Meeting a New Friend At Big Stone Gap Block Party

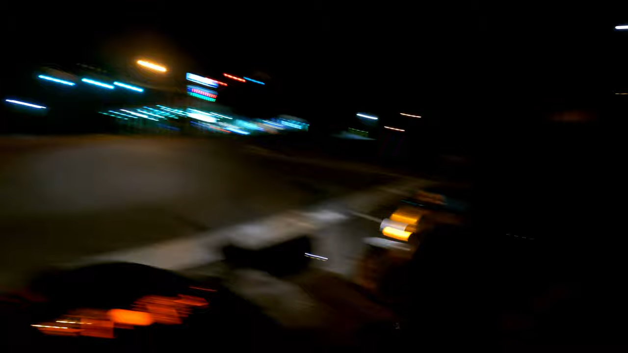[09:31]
Good? All good. Turn right on North Inman Street. Oh, shit. Oh, shit. All right.
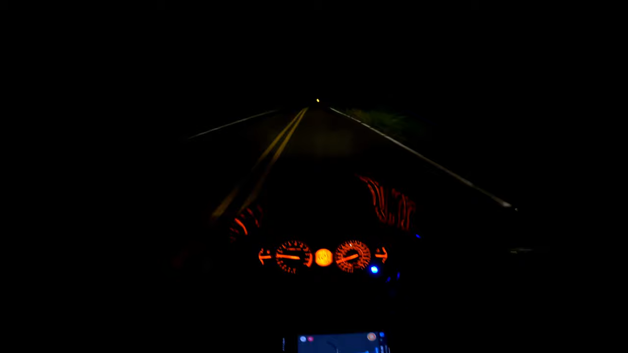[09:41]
This is our road. This is our road that has bears. This is so freaking sketch. In the Philippines, it's like, I hope a dog doesn't get in front of me or something like that.